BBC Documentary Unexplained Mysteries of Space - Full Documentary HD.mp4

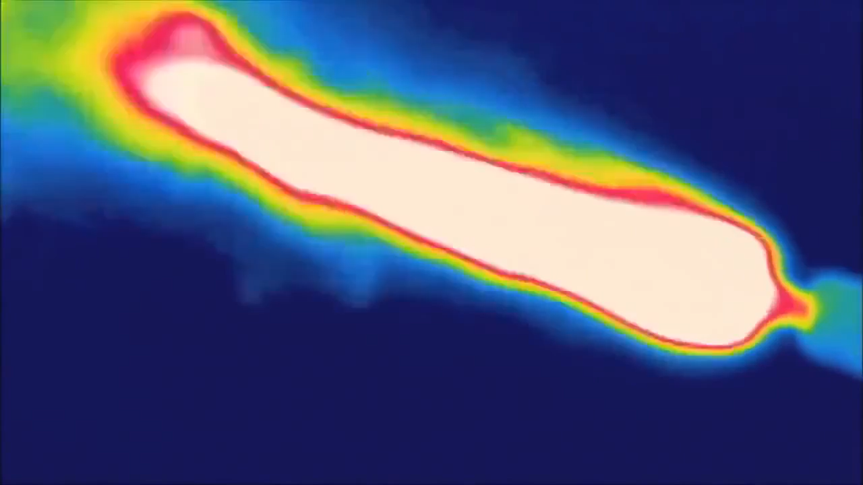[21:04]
But in the infrared, you can see that the heat from the torch extends much, much further out.